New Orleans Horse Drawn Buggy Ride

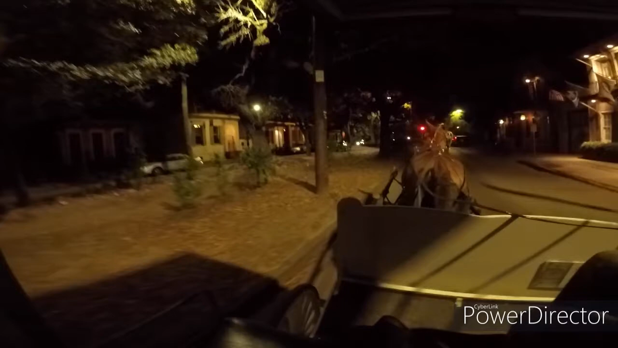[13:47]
And the other one's at my house. Now, we just turned onto Esplanade Avenue, and this is the very end of the French Quarter. This is the border between the French Quarter and the Marigny district here on the right. That's named for Philippe Marigny.
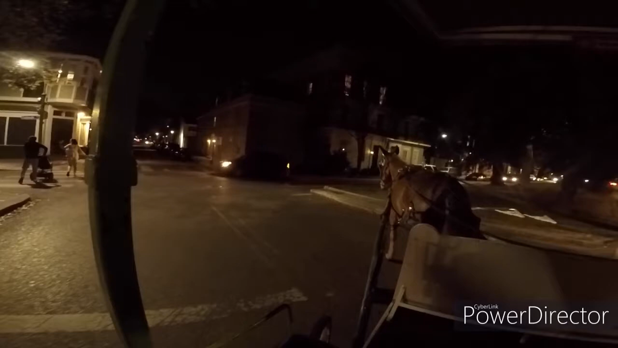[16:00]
You have a beautiful home. And if you believe that, I've got a racehorse for sale up front here too. But I'd rather buy a mule.
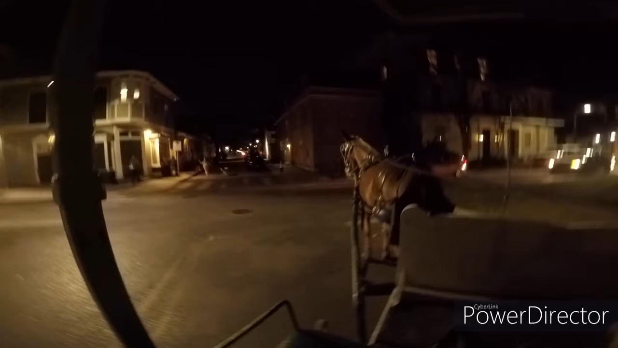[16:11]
Now that's a Creole plantation home. That one was built in 1844 for the family of W.C.C. Claiborne. He was the first American governor of the Louisiana Territory.
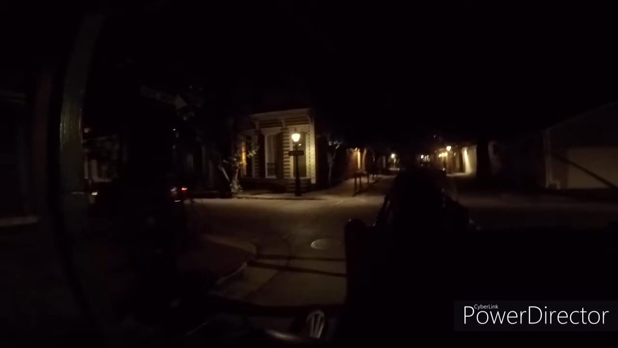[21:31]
They bore a perfect 3/8 hole in a really? Piece of wood. You see that white tower down there? Yeah. That's the old Hibernia Bank building. That was built in 1952 and up until 1967.
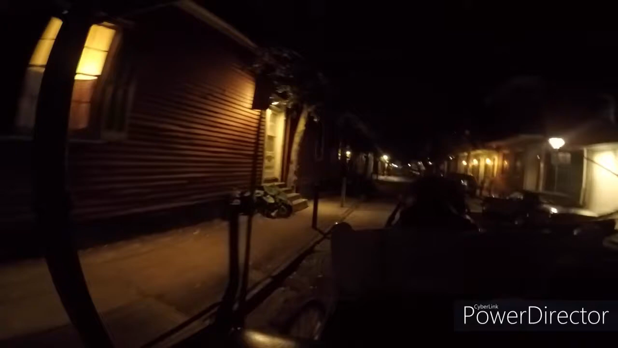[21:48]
That was the tallest building in New Orleans.
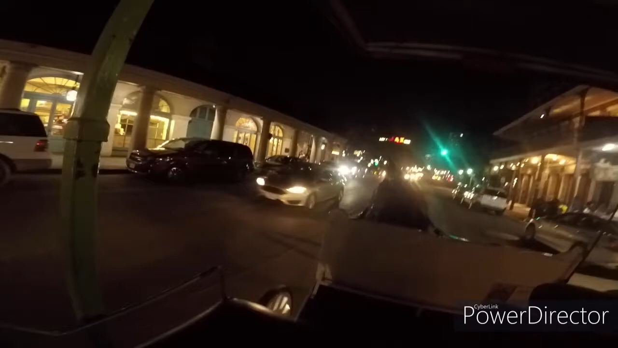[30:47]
Now we're closer. Take a really good look at the ironwork. You can see the banners, the initials, and the pattern.